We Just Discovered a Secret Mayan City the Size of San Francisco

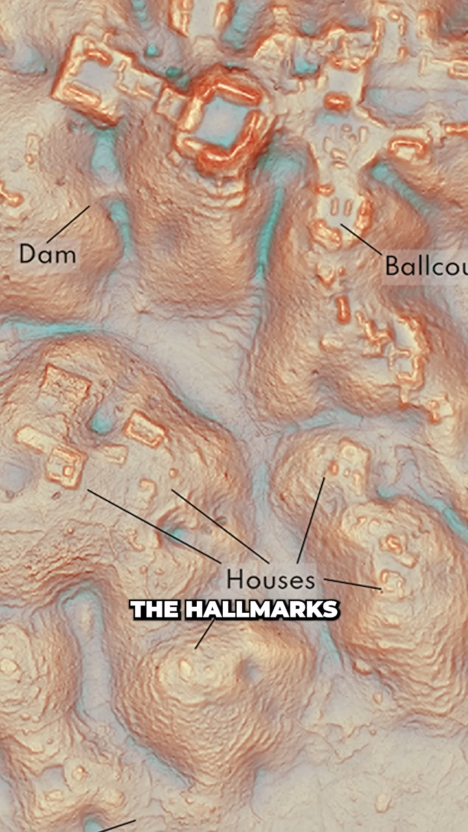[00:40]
It featured enclosed plazas, temple pyramids, and even a ball court.